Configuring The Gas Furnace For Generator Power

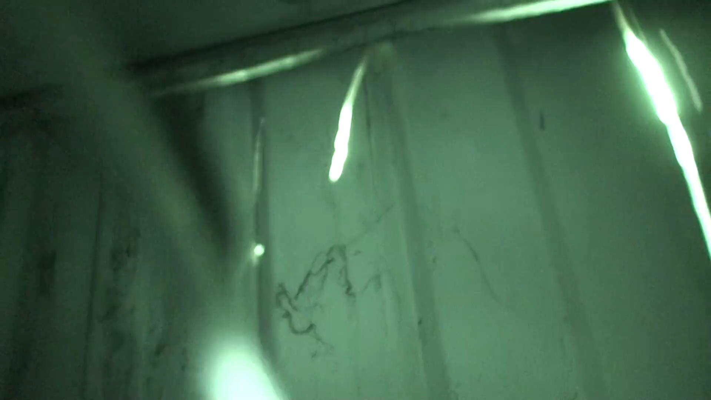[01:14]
Yes here's the wire that I ran. So now I got to run it out there. Over here somewhere. I'm going to put this in armored conduit.
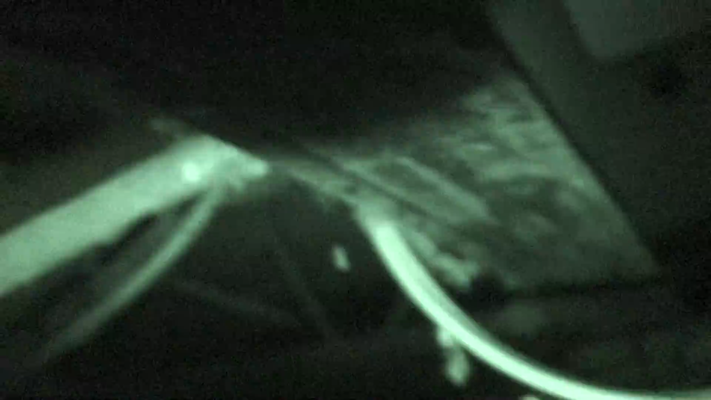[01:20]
Oh my special. Now this is the way trailers are.
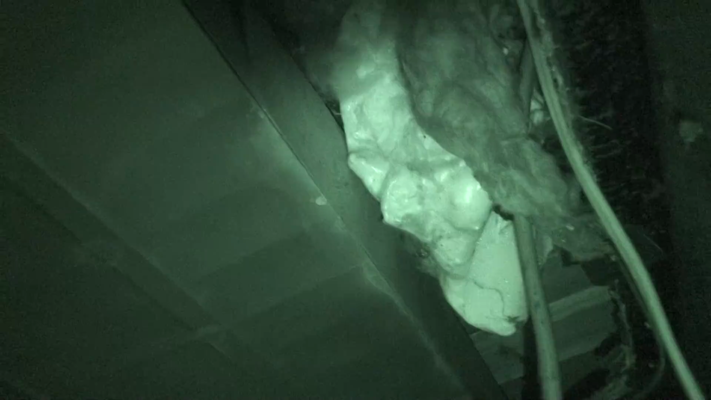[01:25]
There's the hole there. This is the new. This wire here. This is the power that was coming in the mains. This was ran by maintenance.
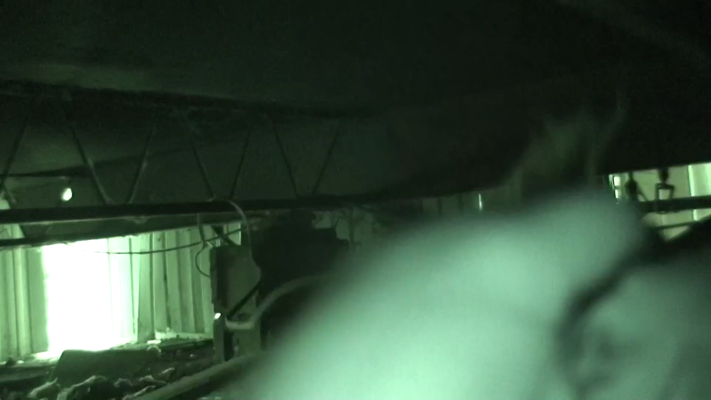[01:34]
Like that. Because the original wire was tied into a switch that powered the furnace.